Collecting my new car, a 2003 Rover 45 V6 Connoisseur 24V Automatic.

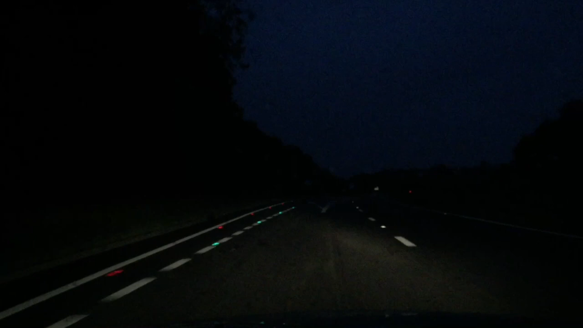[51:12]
Fortunately, man of impeccable taste that he is, Joseph has fitted the car with Bosch original style wiper blades, which, as you can see, are most excellent. Okay, this is fairly horrid now, I'd say.
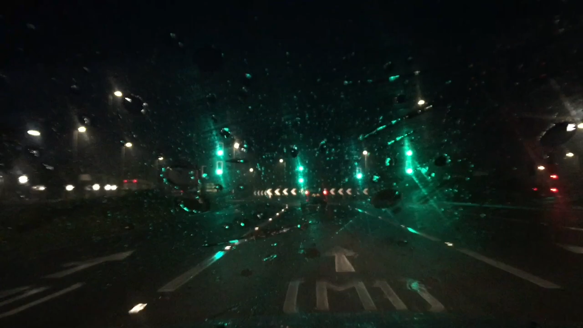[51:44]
Okay, this really is very unpleasant indeed at the moment. And it's definitely going to hinder our
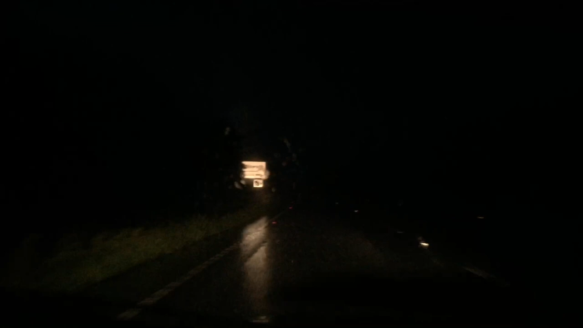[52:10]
progress. It's going to hinder our progress. Because, oh, these are not conditions in which to press on. Especially not in a car that you care about.
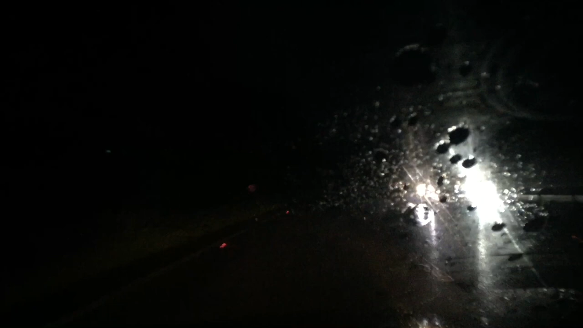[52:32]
These are conditions to think safety first and back off. Okay, we are now joining the M1.
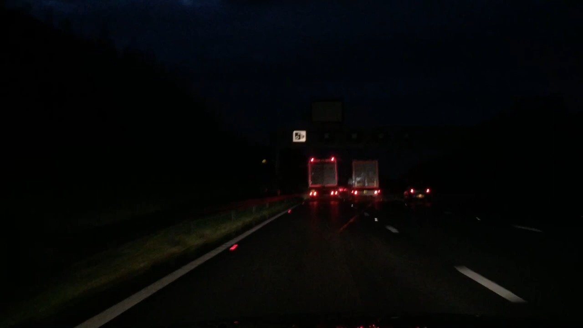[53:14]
So I'm going to go and listen to some music, thanks to the exceptionally good onboard gramophone, and I'll bring you back later on. Right, my lovelies, we are coming to the M1 M6 split. So we're making progress, but there's still a fair old way to go yet. Mind you, we're not on the South Coast anymore.
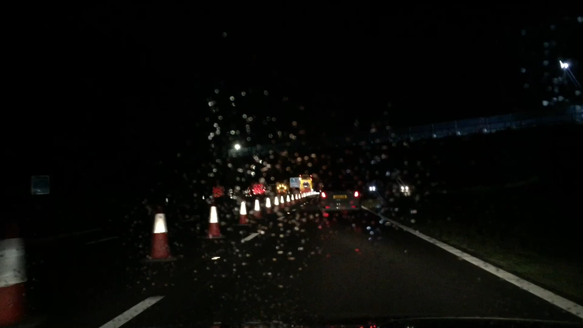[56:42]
But for this, zero warning, just suddenly, a very abrupt bump, wallop, four lanes into one, or three lanes, can't remember what it was. That was a bit of a bloody bum twitcher. Didn't enjoy that at all. And there was me sitting with the cruise control on.
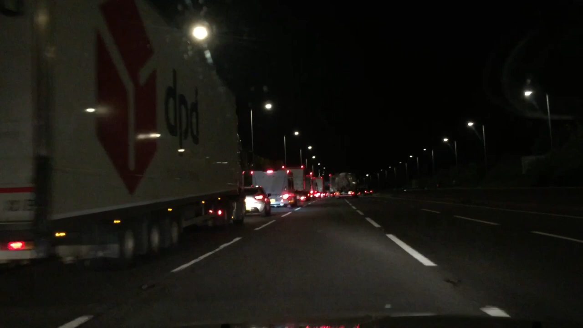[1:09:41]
They're taking it down to one fucking lane. And you can guarantee that it'll be for no reason whatso fucking ever. Bollocks, I'm not doing it. I'm not sitting there like a good boy. Fuck it. Look at the length of this poxy queue.
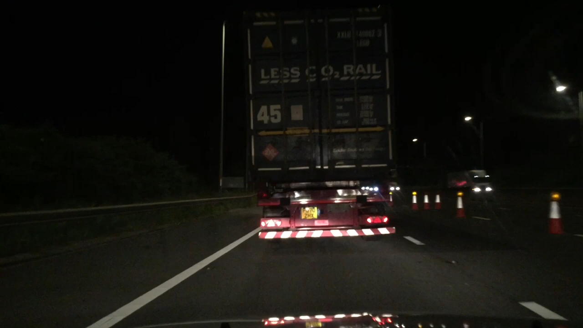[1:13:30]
Right, let's see what's going on, shall we, in these three lanes that have been coned off. Yeah, my fuel gauge has suddenly decided to show absolutely zero. It's obviously a quirk. Where it just, you know, plummets like that, but